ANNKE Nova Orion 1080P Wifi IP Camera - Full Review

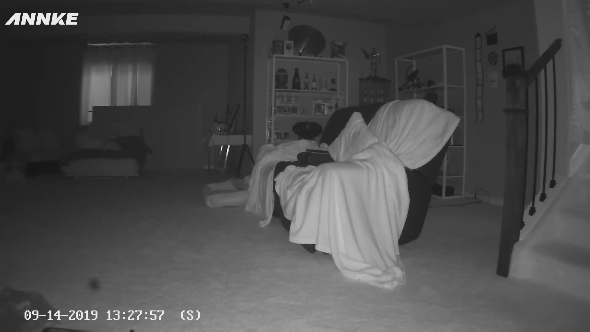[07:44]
And it's the best motion tracking I've seen on any camera I've reviewed so far.
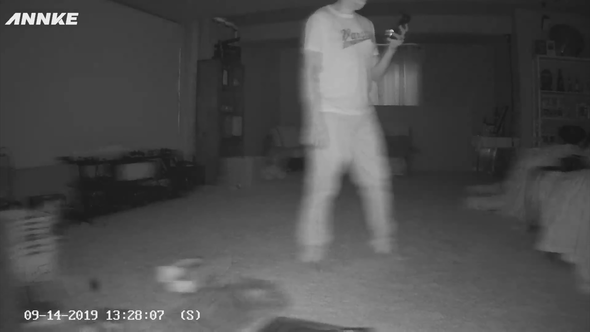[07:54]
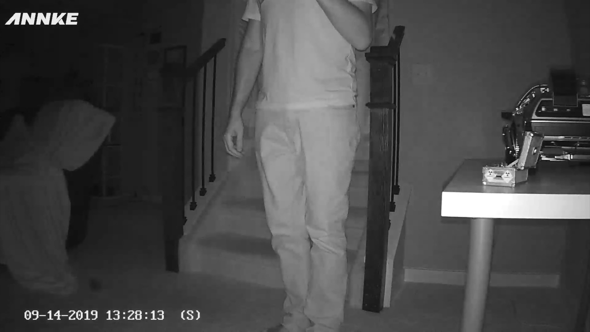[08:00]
Let's go ahead and take a look at the settings. Okay, so here I've named my camera Nova.
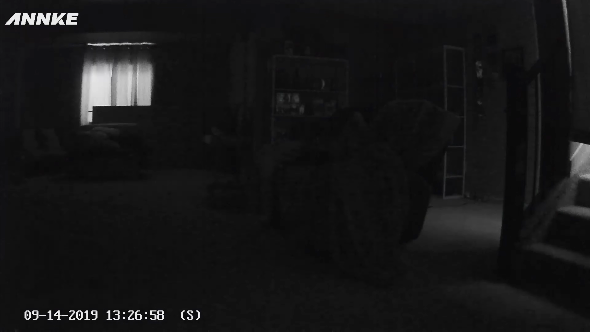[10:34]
There is a noticeable lag. I don't think it's a deal breaker, but it's just something I wanted you to be aware of. Even when it does lag to switch from night to day, the picture is really super clear, even though the picture is black and white until it switches.